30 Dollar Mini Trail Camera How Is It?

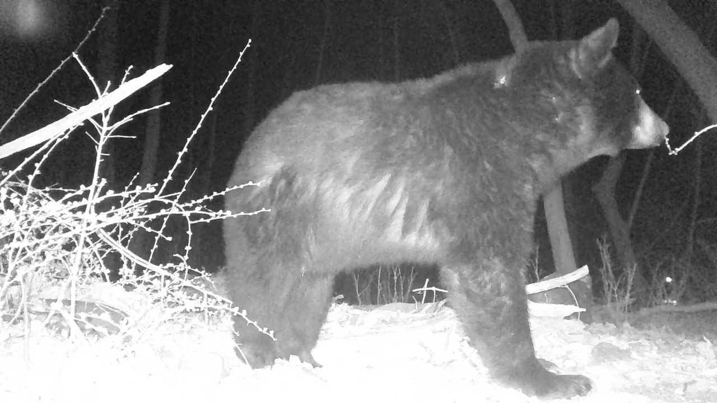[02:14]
Here's the edited photo from the camera and here we have some night clips and this was supposed to be taken one minute clips but it was only taken one second clips and that was a problem consistent uh over many of the nights with this camera even with fresh batteries.
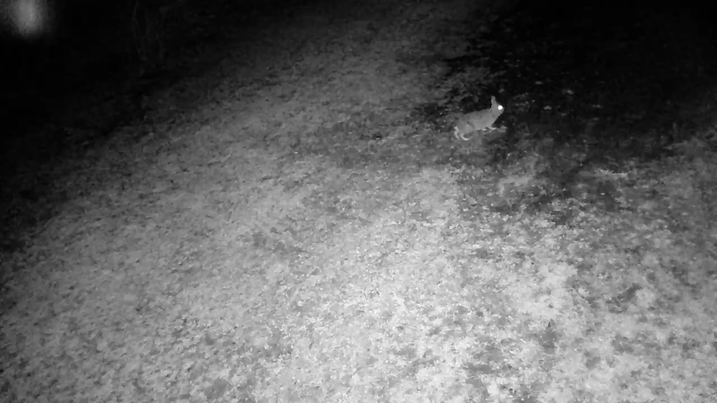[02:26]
So I really do like this mini trail cam the only downside that